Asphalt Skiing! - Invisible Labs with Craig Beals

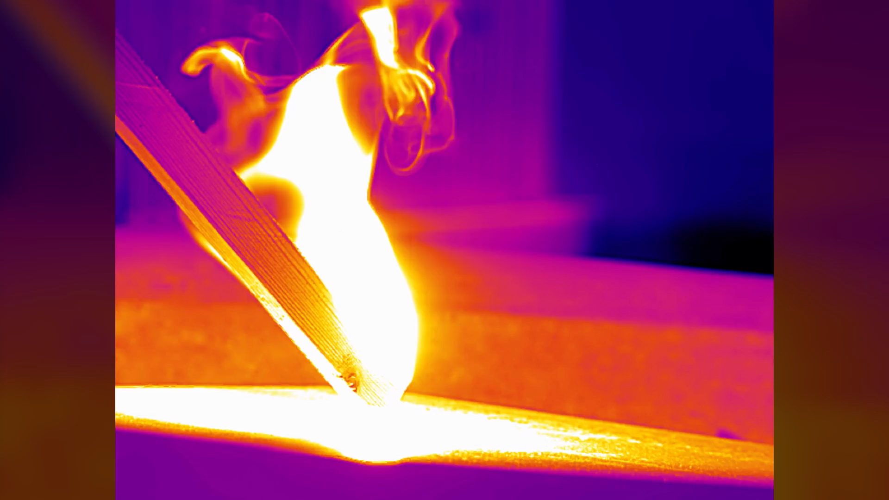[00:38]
Now we can't see that with our eyes which is why I've teamed up with this crew from FLIR because they've got special cameras that can see infrared light.
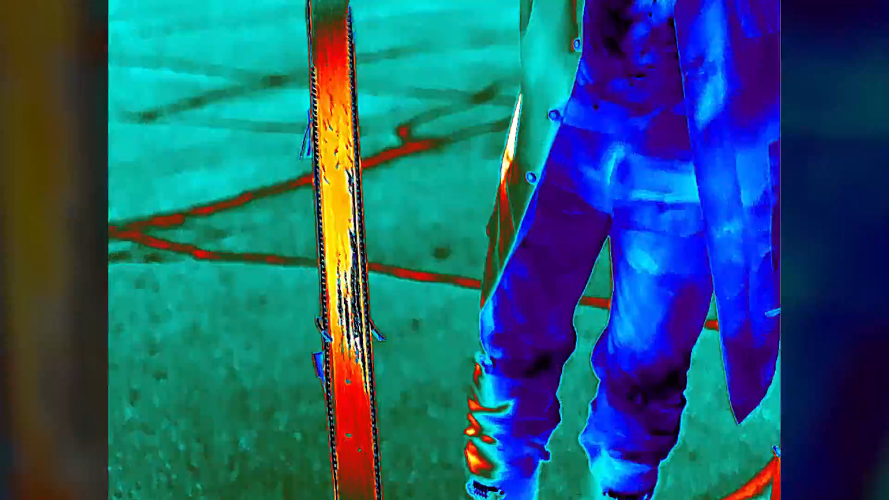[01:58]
It shows the energy that's created during the friction force.
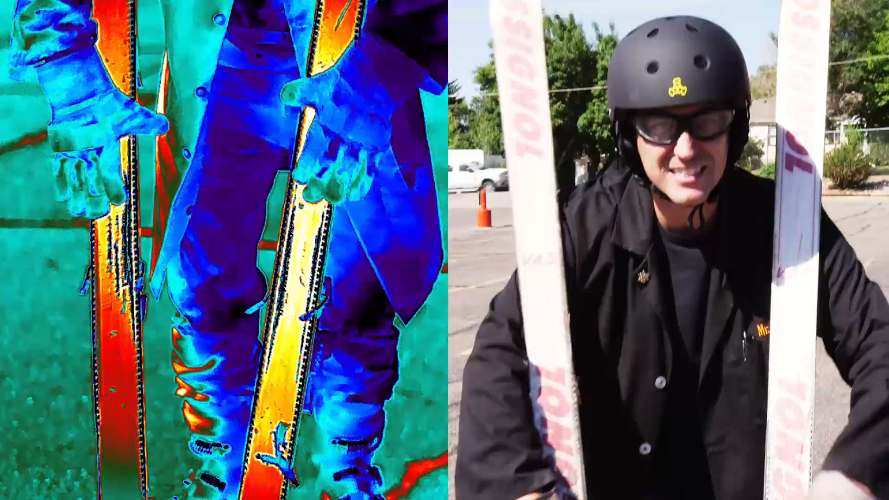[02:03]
These things are just glowing hot. They're melting.